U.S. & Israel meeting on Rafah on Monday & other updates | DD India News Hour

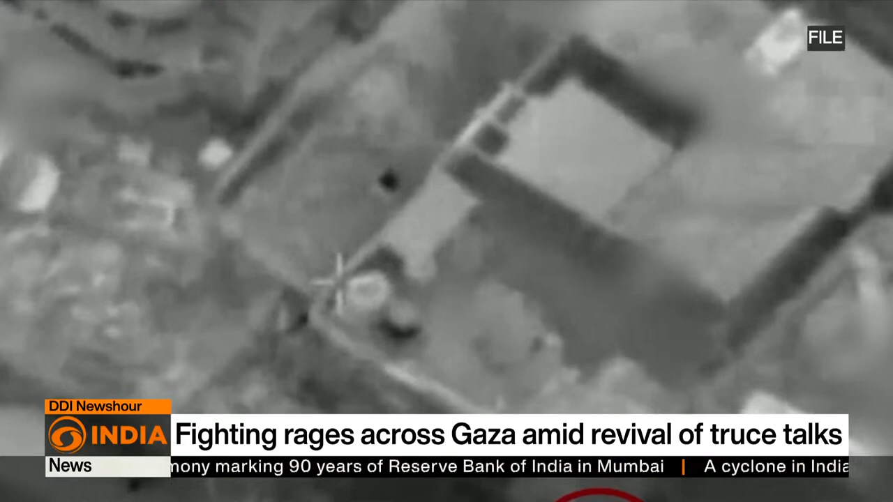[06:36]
offensive in return for the proposed release of 40 of 130 hostages still held by Hamas fighters in Gaza.
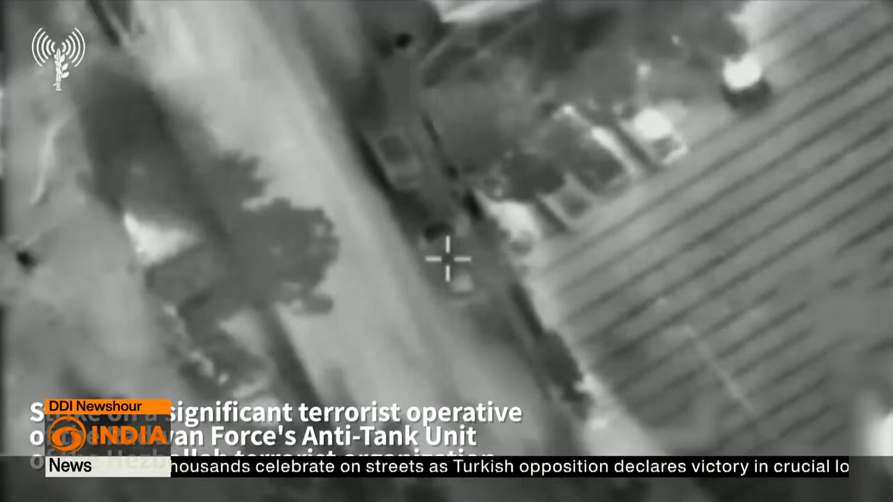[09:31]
The killed commander has been identified as Ismail al-Zin, a commander in the anti-tank missile unit of Hezbollah's Radwan forces. The Israeli army released a video showing several airstrikes on buildings with one caption reading,
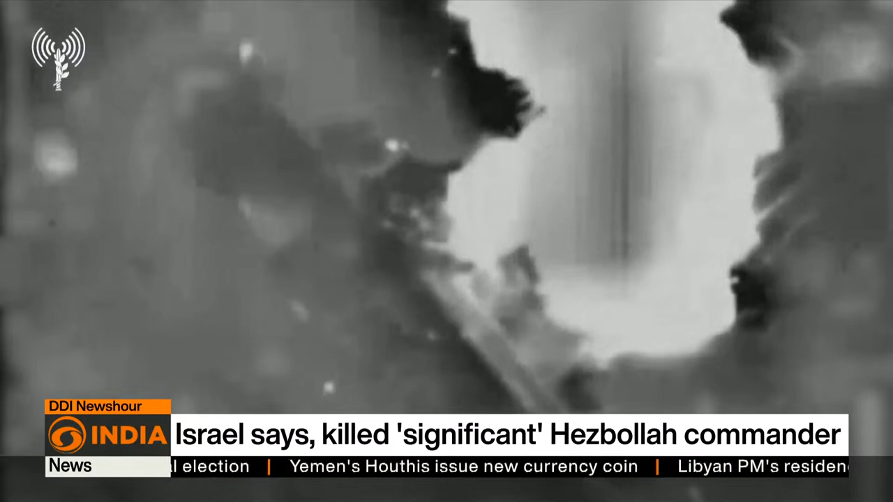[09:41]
Strike on a significant terrorist operative
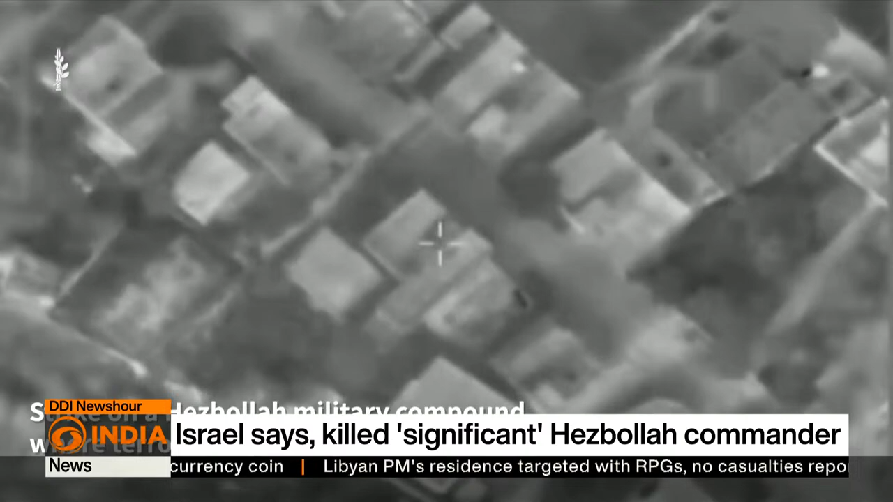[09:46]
of the Radwan forces anti-tank unit of the Hezbollah terrorist organization.